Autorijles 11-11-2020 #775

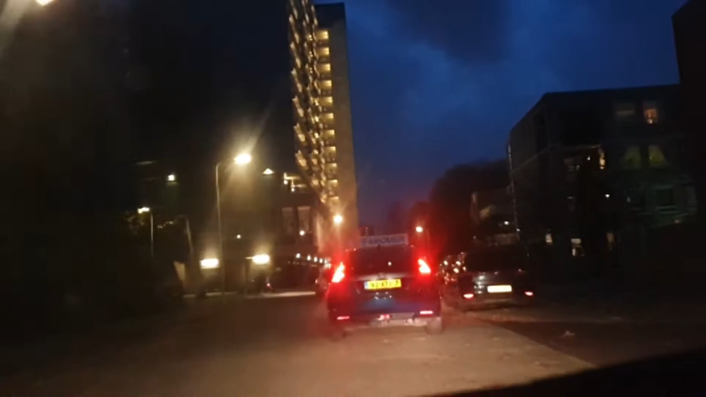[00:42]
Ja, jij geeft richting aan. Helemaal goed. Perfecto. Dan moet je daar weer richting aan geven, maar niet te vroeg. Anders denken de mensen dat je hier rechtsaf gaat. En dat is niet zo. Maar je geeft helemaal niets aan nu. Ben jij wat vergeten? Want het is hier één richtingsverkeer. Dus dan hoef je zeker geen richting aan te geven. Nou wel, degelijk wel.
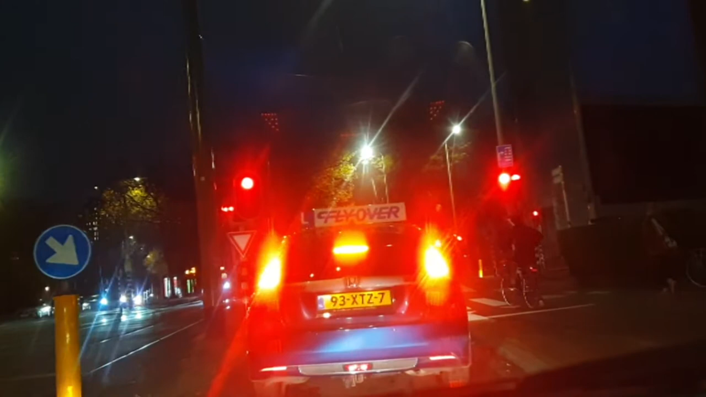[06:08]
Ben weer trots op je. Dus ja. Worden geen die het nog niet weten. Het is donker buiten. Dus ik heb mijn lichten aangedaan. En Karin natuurlijk ook. Want die wel wat kunnen zien in het donker. Ja, want stel je hebt je lichten uit. Dan kan je niet zien of het verkeerslicht op rood staat of niet. Of begrijp ik daar nou iets niet van.
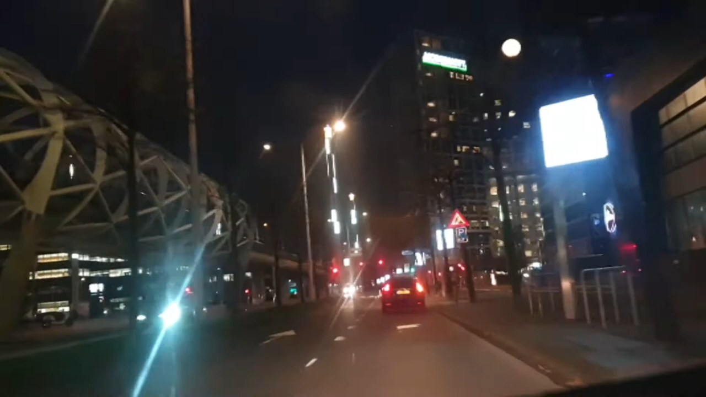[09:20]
Juist. Want dat is groen. Daar hou ik wel van. Groene doorrijlichten. En rode stoplichten. Dat schiet niet echt op. We gaan weer linksaf. Oké. Wij gaan linksaf. Maar daar is het licht weer rood. Dus dan moet je weer wachten. Hmm. Juist.
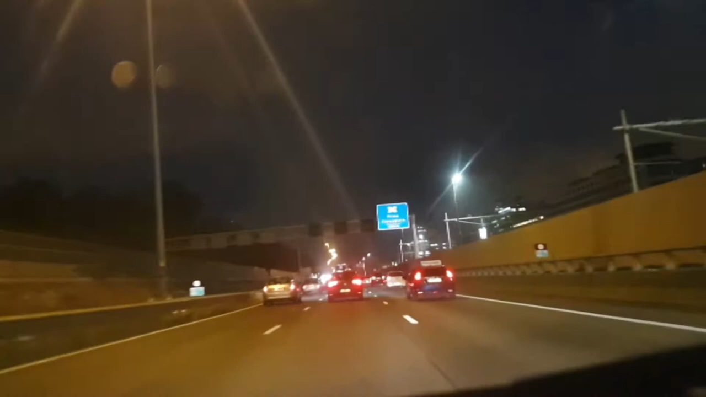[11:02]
Dan ga ik hier weer naar rechts. Achter jou aan. Ja, want 60 rijden hier op een 100 kilometer per uur weg. Dat schiet natuurlijk niet op. Dan kan je beter een verkeerslicht neerzetten. Kan deze man daar lekker wachten. En de rest kan doorrijden. Ja. En waarom ben je aan het slingeren? Van links naar rechts. Van voor naar achter. Ja, hoe komt het anders?
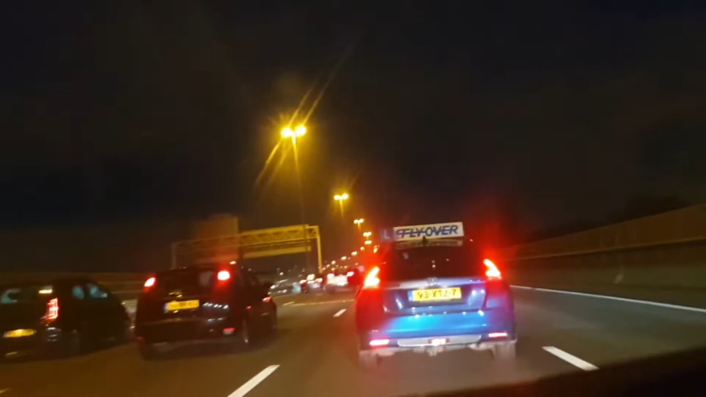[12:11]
Mag je hier rechts inhalen? Nee, dat mag niet. Maar toch doen. Nou, laat zo met CKRs. Of blijven we door richting Amsterdam gaan. Kijk. Helemaal goed. Lekker richting Amsterdam.
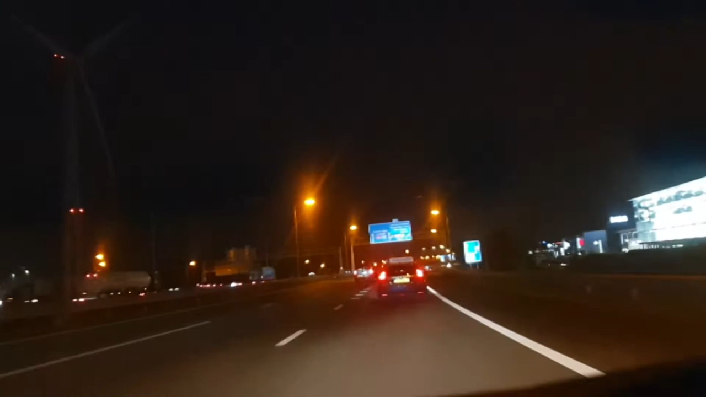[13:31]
Moet je hier richting aan geven? Jazeker. Kijk aan. Helemaal goed. We gaan hier weer remmen. Oké. Nou. Hop, mijn stem een beetje bijtrekt. Zou wat fijner zijn.
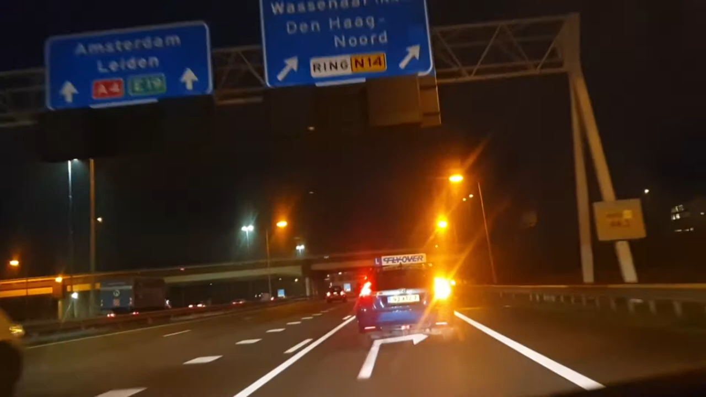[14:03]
Bak je dan de uiterste-rechterbaan, de middelbaan, ook de linkerbaan om naar rechts te kunnen gaan. En gaat naar links. Oké. En ik kan ook naar links. Huppertee. Huppertee. Dat is een beetje last minute.
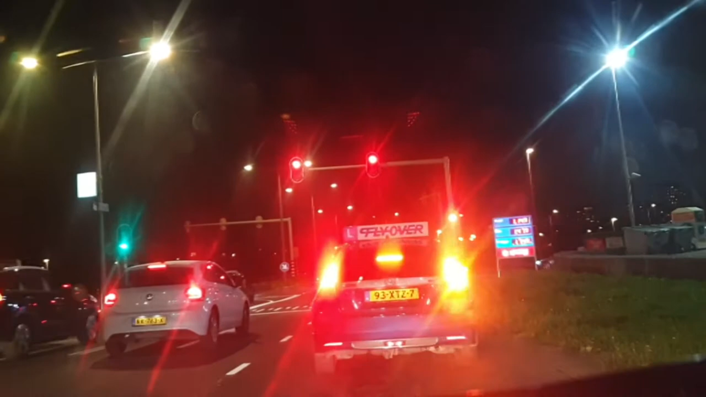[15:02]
Rijd toevallig naar het tankstation. De brandstof is hier wel duur. Meer dan anderhalve euro.
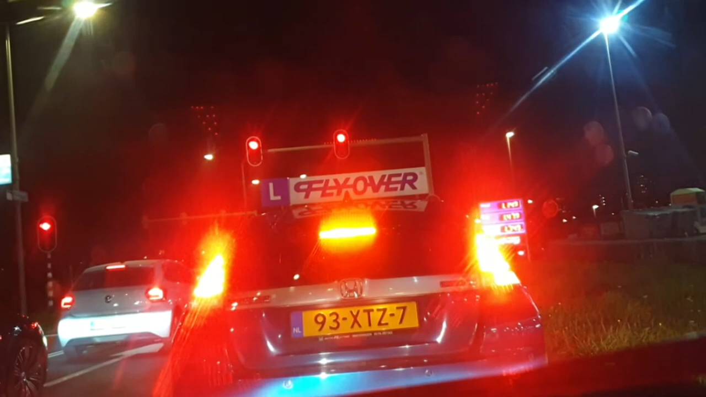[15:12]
Per 1,2 liter. Ja. Maar goed. De literprijs is 1,47,9 voor euro. 1,47,9 voor Supreme. En 1,14,9 voor diesel. Juist. Even kijken. Hij gaat enorm hoog ver die bocht om.
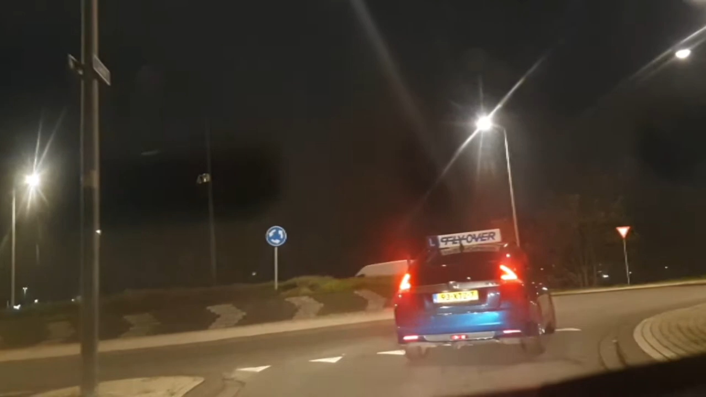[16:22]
Of je gaat afslaan hier. Naar links. Driekwartel toeren. Dus dan moet je hier bij deze afloop rechts aangeven. Helemaal goed. Ja. En ik heb een fiets. Voor ik moet wachten. Maar goed. Die is zo snel weg. Dat ik daar verder geen last van heb. Wat is dit voor een mooi verkeersbart? We boden voor voetgangers. Ja. Maar als je nou pech hebt met de auto.
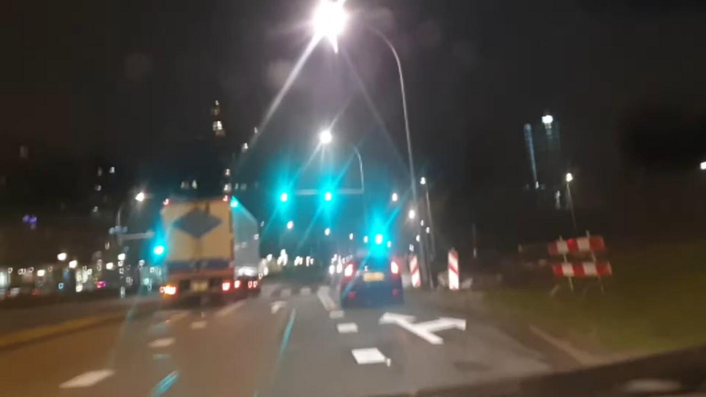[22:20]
Heel donker groen, denk ik toch? Deze caddy, zoals jij dat altijd placht te noemen, ging wel doorrokt. Want die reed achter mij. Hier zijn werkwerkzaamheden. Dus dan mag je maximaal 30. Maar ik zie geen werkzaamheden.
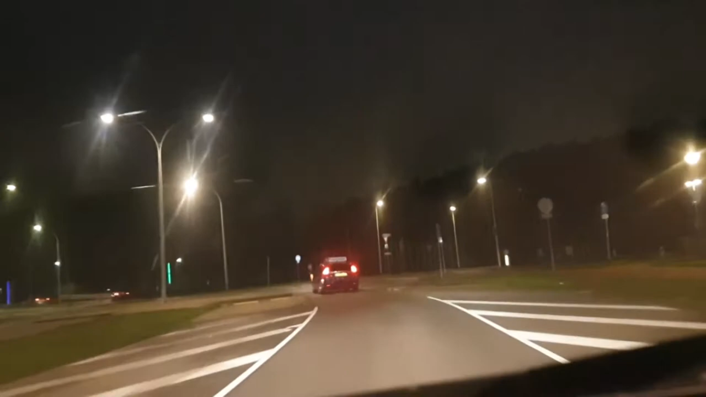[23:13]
Lekker met z'n allen achter elkaar rijden. En niet doorrijden. Ja, want als ze de voorstraat remmen, dan moeten de gij die erachter zitten ook remmen. Anders zitten ze er tegenaan. Hier stouter fietszatjes. Ja, die hebben geen voorrang, maar die gaan toch doorrijden. Dat is niet handig.
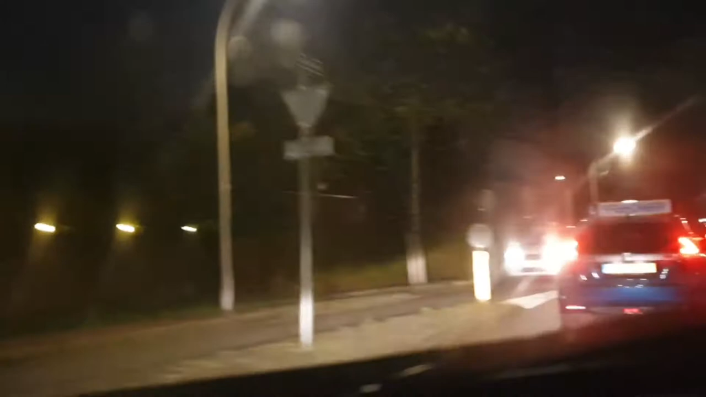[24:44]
Huppatee. Komaan, een 30 kilometer gebied. Maximaal vijf minuten parkeren hier. Denk erom. Dan houden we de klok erbij opgelijk.
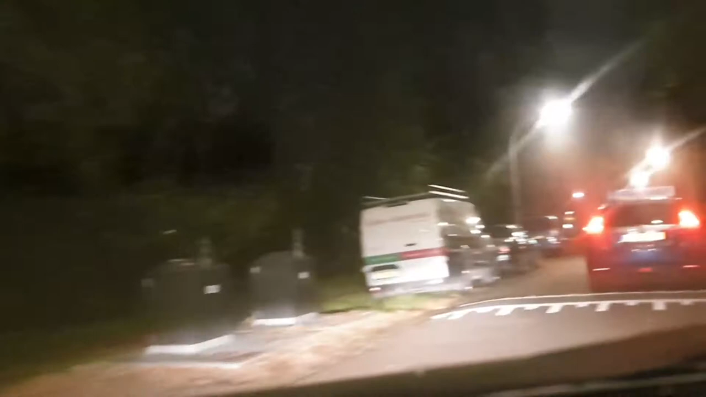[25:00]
Zullen we de airco wat harder zetten. Misschien helpt dat wel. Of anders zet de ramen een stukje over.
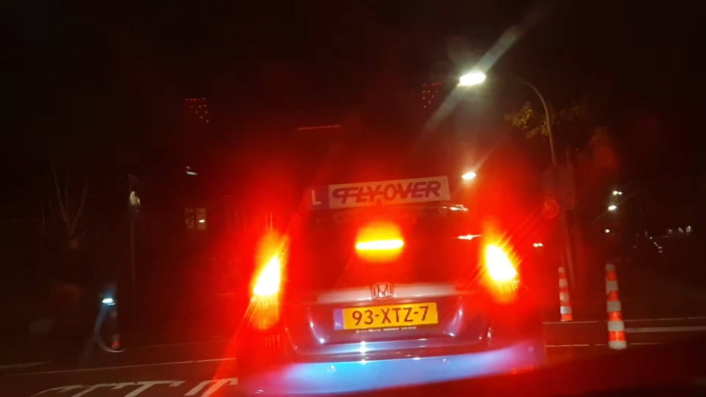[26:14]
Kom, stil blijven staan. Zeker als er fietsertjes aankomen.
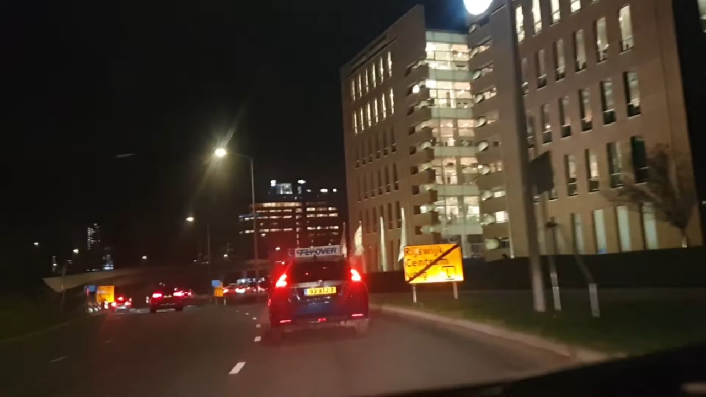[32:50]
En nu. Rechtdoor, rechtsaf. Nee, toch rechtsaf. Nee, niet rechtsaf. Oké, nog niet. Het rechtdoor is goed, dan mag je doorrijden. Het is wel zo handig. Juist. Ja, weer oranje. En rot. Kijk. Gaan wij nu naar Rijswijk Centrum.
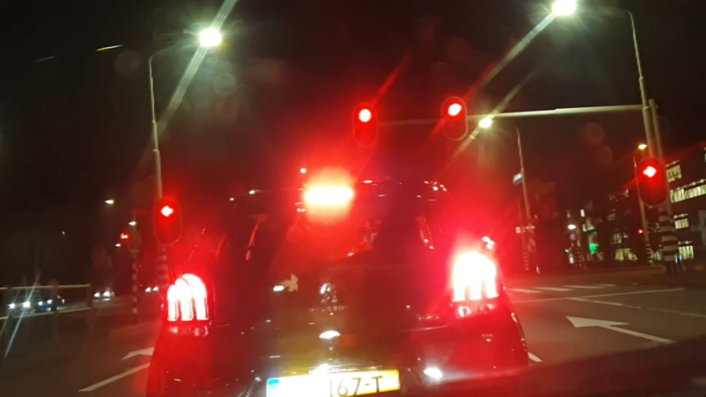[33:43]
Want het is niet handig. En nog iemand, die komt ernaast aan. Die wil er ook zeker tussen. Nou. Dat vind ik niet helemaal denderend. Maar goed. Misschien is hij eerder weg en gaat hij voor je rijden. Dat zou wel heel mooi zijn. Er is nog iemand erachter.